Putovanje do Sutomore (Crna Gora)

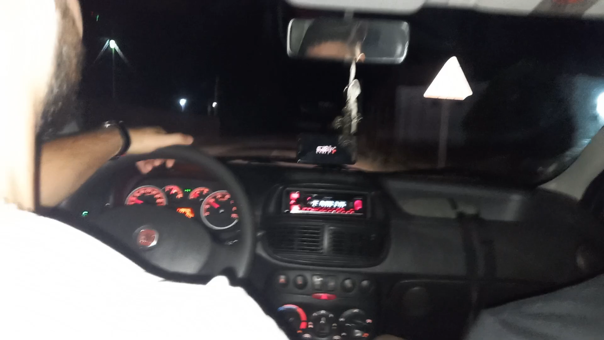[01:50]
I krećemo pravac Crna Gora. To je to. Montenegro. Montenegro. Zove mene Montenegro. Idi pre bilo što.
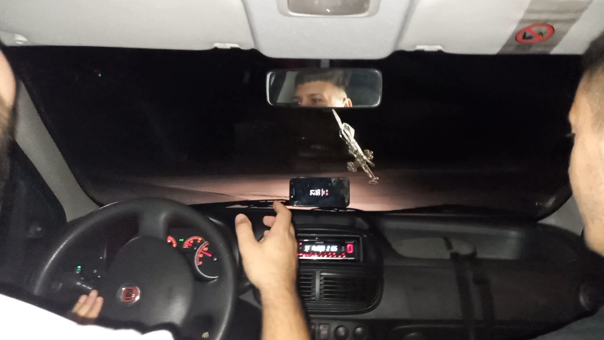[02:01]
Kako ona pesma? Pao me Budva Herceg-Novi. Da, sad baš gledam kako ovaj nabro mi se će da me pretekne, ono ti si klic. Neki preteč agresivnog vozača. Evo jurimo 40. Evo. Puntić juri. Polako. Idemo za Paraćin. Pa nastavljamo put dalje.
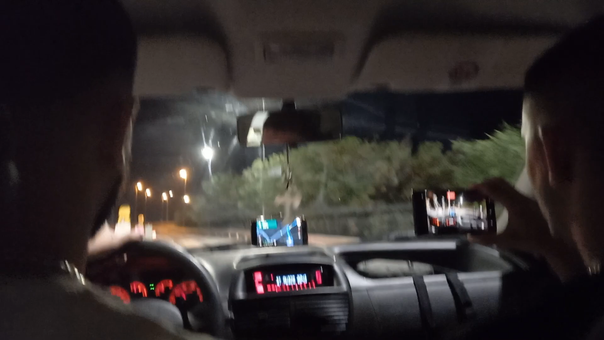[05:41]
Idemo lagano, 110, 100, 110, sasvim dovoljno za njegovu kubikažu i za njegovu konjažu, sasvim dovoljno.
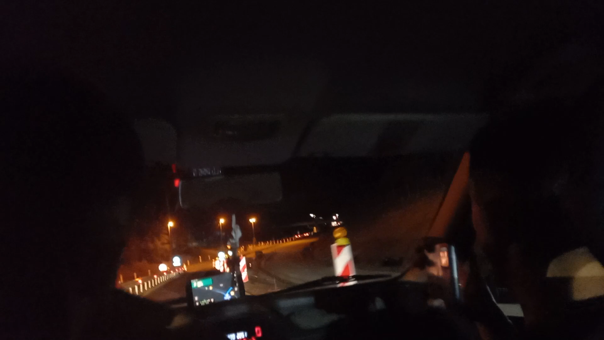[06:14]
Tu ima radovi puno. Nema ništa. Nema ništa. Ovo je čisto. Ovo ima radovi na put. Radi sa autoput, završi u banju.
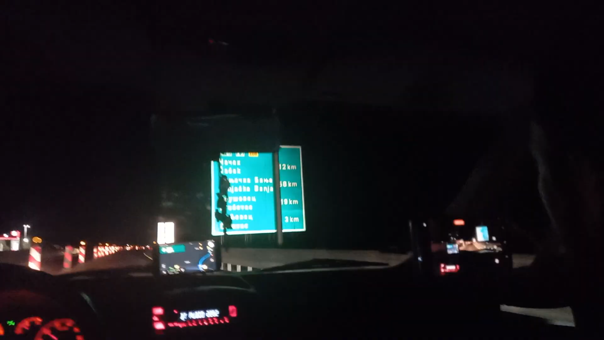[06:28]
Prema Trsteniku, posle ideš u Dobar. Kraljevu. Stavljamo za našu Novi Pazar.
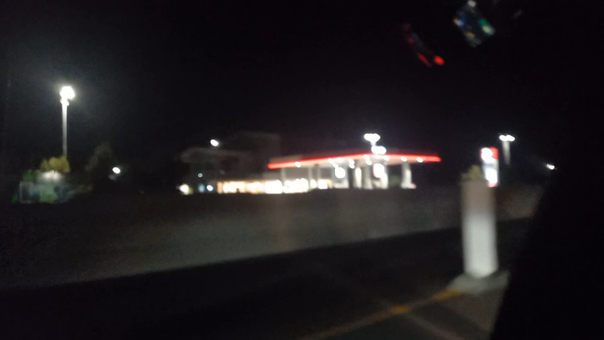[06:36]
I evo nas na autoputu. Uježimo se na potnju rampi. Hajde ja da... cijelim da će bude 550 dinara. Ja kažem da će da bude 170, brother Jo. 220.
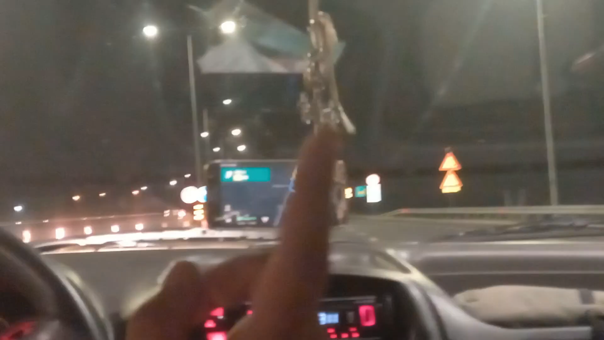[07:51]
Aaaa, Jova mora da častimo Jovu, potrebio je.
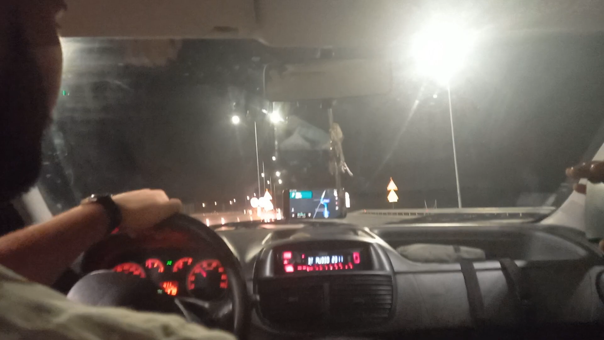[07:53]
On je najbliži bio, a ja sam rekao 170. Drži taj telefon lepo, moj da krivi. Dobre, prošli smo putarinu, idemo sad dalje.
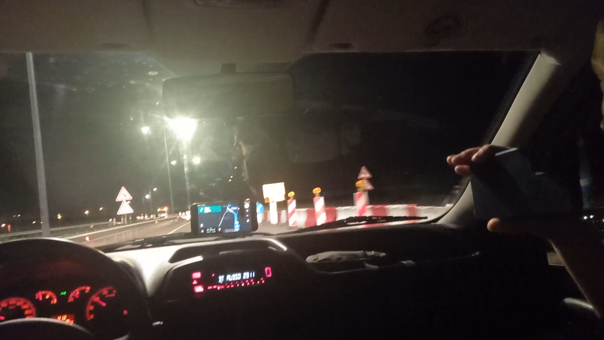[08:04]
Izgubili smo, ljudi, prošli smo 41,2 km, idemo, kako se, šta ide tamo, Trstenik? Evo Čač. Dobro, prolazimo, sad će Krušovac. Sad će Krušovac, prođemo, idemo, Trstenik. Gledaj šta su uradili ovdje, jebeli ti sunce. Samo radovi neki, bre. Završavajte s ti radovi, bre, koliko će da radite.
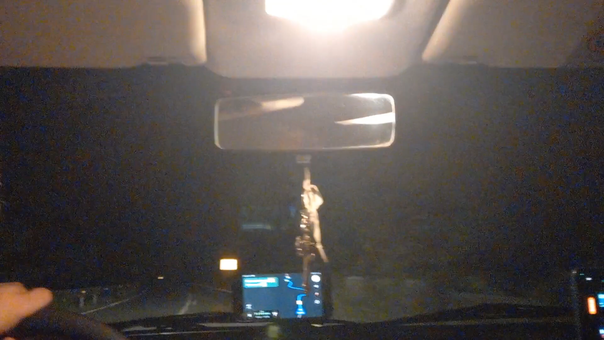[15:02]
Pa sam ti rekao da Maglić. Mi smo, evo, izlazimo iz Maglića, lagana priča. Evo, dečko, pritiče.
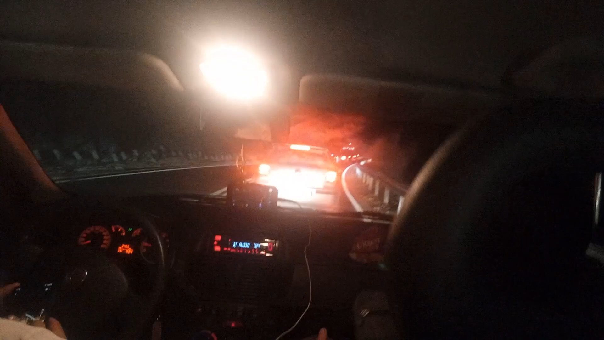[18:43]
Gledajte koliko je kolona. Na srpsku granicu smo malo čekali. A sad ovdje ima, boga mi, da čekamo baš dosta. Ovo je koliko kilometar. Šalim se. Mi moramo da čekamo, a vi gledajte do kraja.
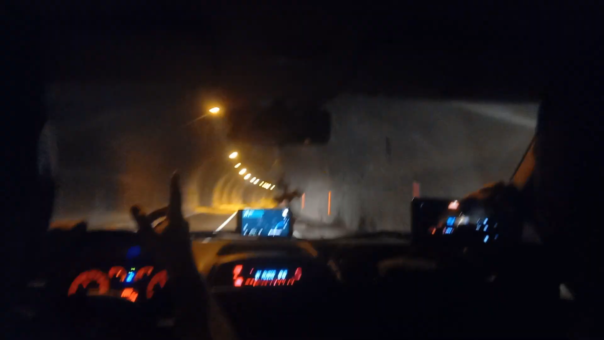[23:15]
Oba zlata. Ovo najduži tunel je nije.